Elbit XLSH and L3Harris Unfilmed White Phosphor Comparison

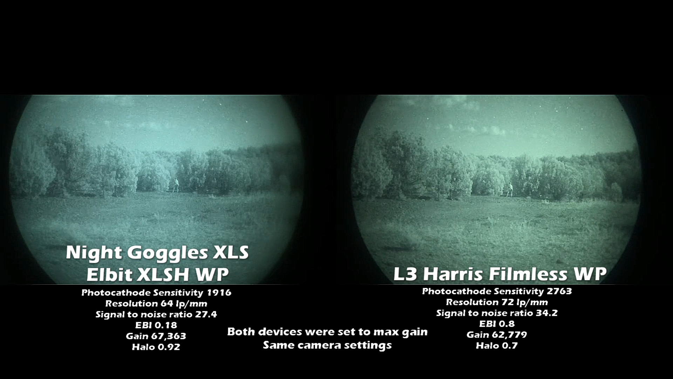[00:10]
now this pvs 14 comes with an elbit thin filmed xlsh white phosphor image tube inside of it and this is a new offering a new a whole new line being offered by night goggles the xls line and they just released this with tvc on july 4th 2020 you know i don't know when you'll be watching this video so i got to mention 2020. uh so anyways the line the line is fantastic i think it's one of the best buys out there uh because the pricing is just great now just to make it clear the whole purpose of me making this video is over the last year i've received a ton of requests to do a
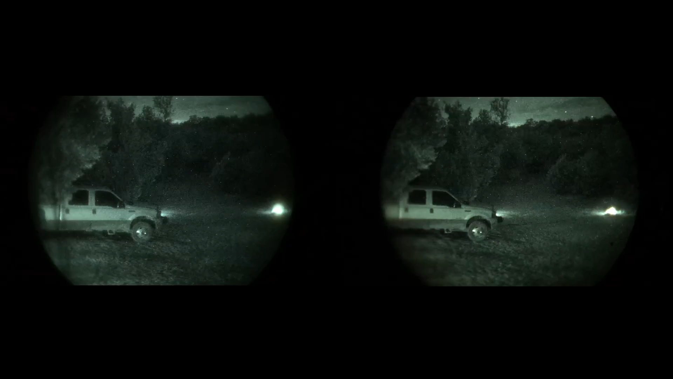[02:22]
this night was a no moon starlight only night besides the two lights that you see there the ground lights there's a few up by the house and those are the only other light sources in this video
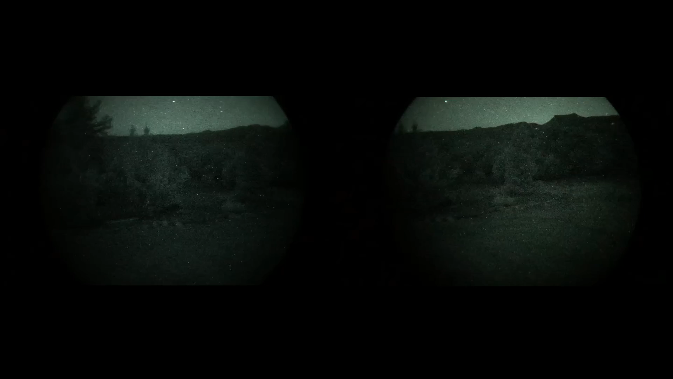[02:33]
okay this is the same night as the previous shot and the reason i just hold the camera still is sometimes when you pan the camera it kind of
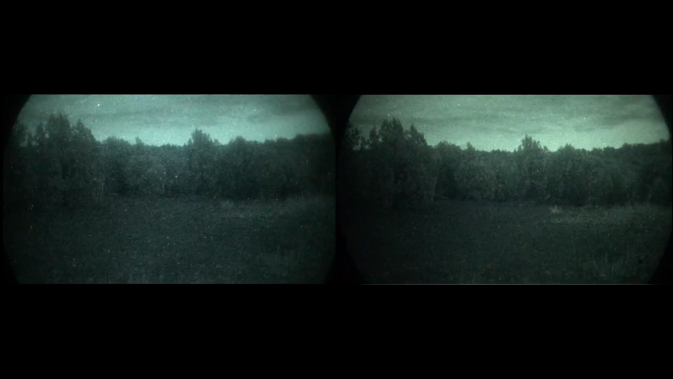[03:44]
clear all the footage from here and forward the videos were done on the same nights here's the same spot roughly the same distance about 50 to 60 yards away but half moon and as you can tell when the moon's out the performance difference between both tubes isn't as great same spot i just moved about 15 yards closer i have to mention this to those who haven't used night vision before so this is pretty typical you know when it's really dark out it's
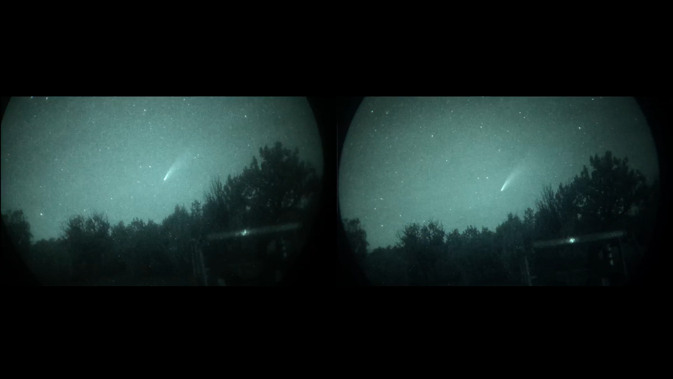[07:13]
and here's neowise and then up next is the milky way